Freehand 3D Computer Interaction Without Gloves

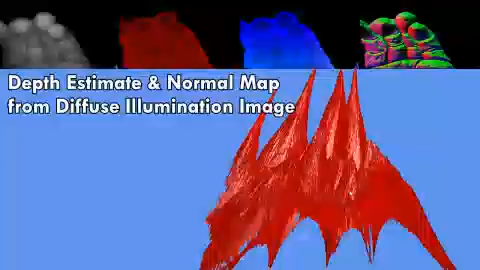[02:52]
While the depth estimate is distorted, fingertip locations can be clearly distinguished from other parts of the hand.
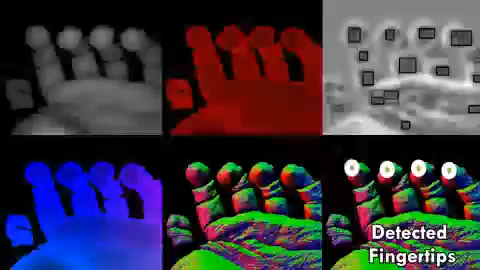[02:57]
We use a template matching technique to find fingertips in the image.